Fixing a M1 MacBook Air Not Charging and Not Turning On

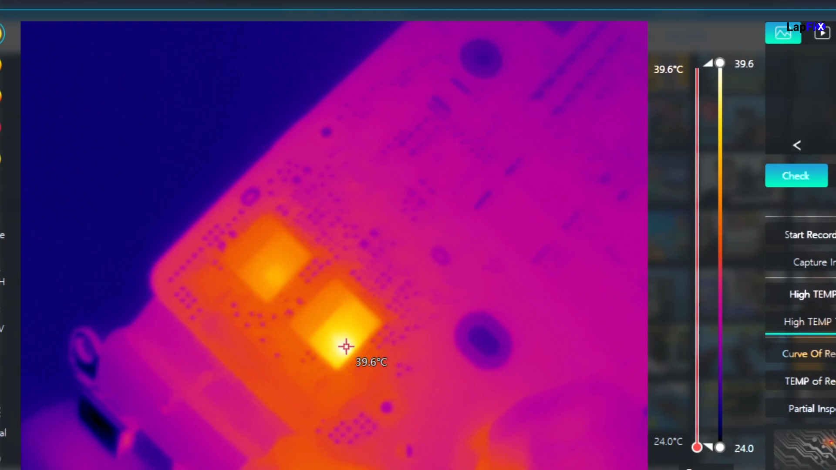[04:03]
On screen: spot 39.6°C, scale top 39.6°C, scale bottom 24.0°C
So it looks like we have two areas of our CD32 getting warm, but this is a pretty good indicator here we see on the bottom one. So what if we switch, right? Because these are your CD32s. You need both of them to work for this thing to work to turn on anyway.
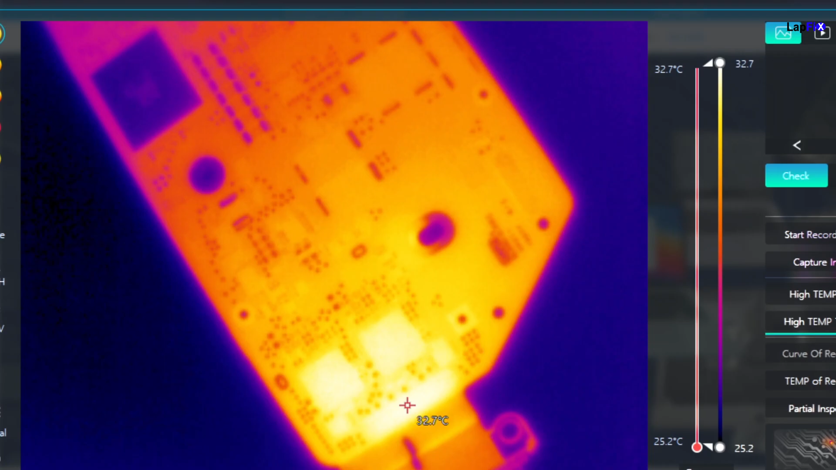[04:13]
On screen: scale top 32.7°C, scale bottom 25.2°C
So it's going to just die. There you go. So let's plug it in the other one and let's see if it changes any behavior.
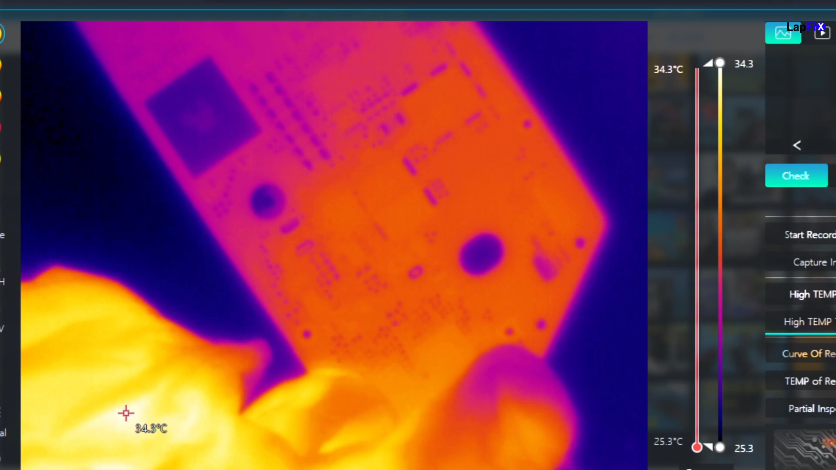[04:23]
On screen: scale top 34.3°C, scale bottom 25.3°C
So it looks like that there is something maybe going on with that one.
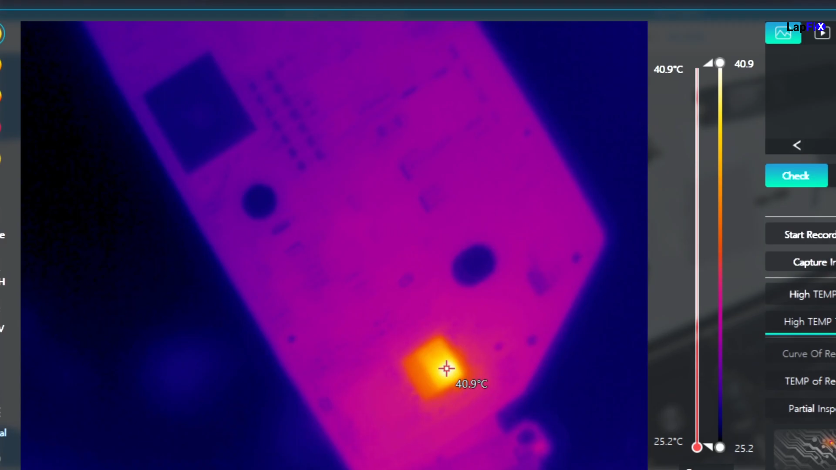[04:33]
On screen: scale top 40.9°C, scale bottom 25.2°C
Let's go ahead and remove it. I mean, let's go under the microscope and see if there's anything obvious there.